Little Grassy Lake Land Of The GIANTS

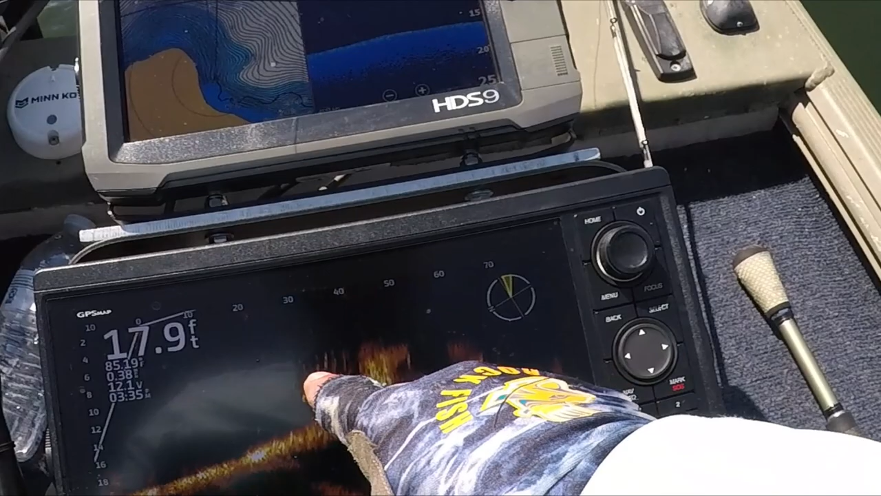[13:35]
On screen: depth 17.9 ft
big stump or rock or something it's got a ton of fish just piled up on it
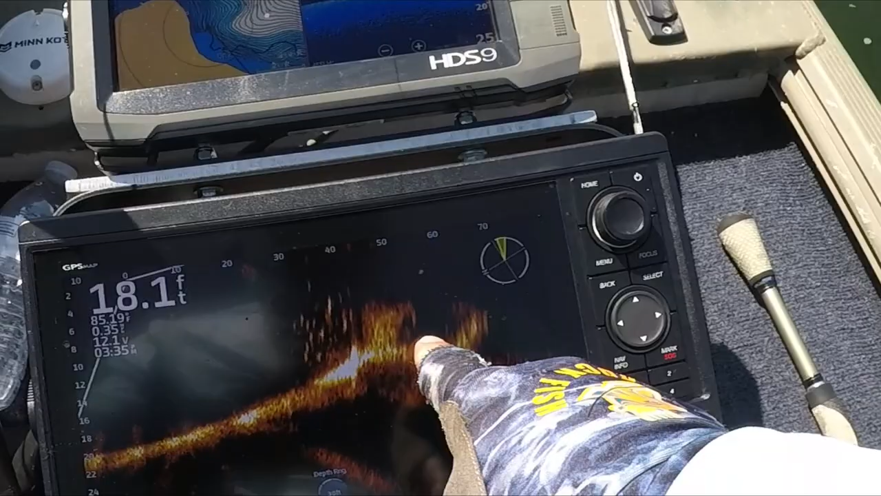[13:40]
On screen: depth 18.1 ft
just made a cast in between actually my jig landed right there as
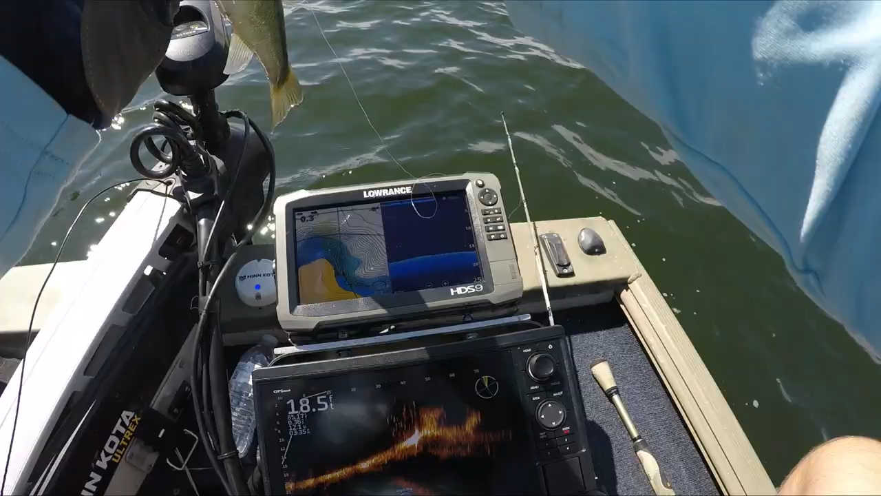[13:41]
soon as they hit the bottom this little sucker crafter there's more up there there you go